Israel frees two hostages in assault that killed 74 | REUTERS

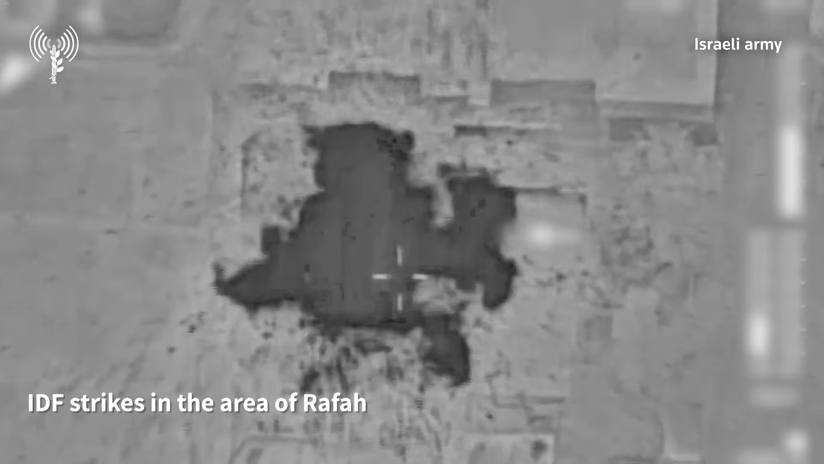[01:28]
Israel said airstrikes were launched so its forces could get out.